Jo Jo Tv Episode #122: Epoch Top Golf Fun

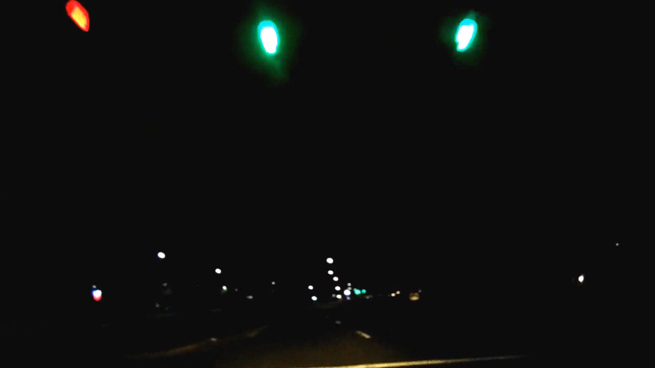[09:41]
And running a red light, almost. Oh, good stuff. Good stuff. We have funny friends.